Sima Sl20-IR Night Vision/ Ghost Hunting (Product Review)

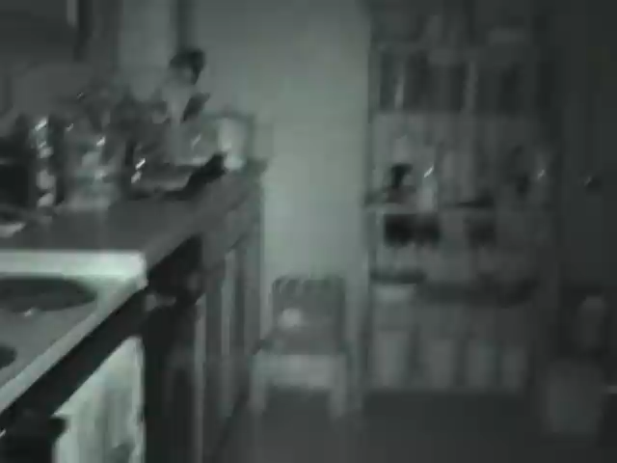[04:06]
One more time with the light on. Well, there you have it.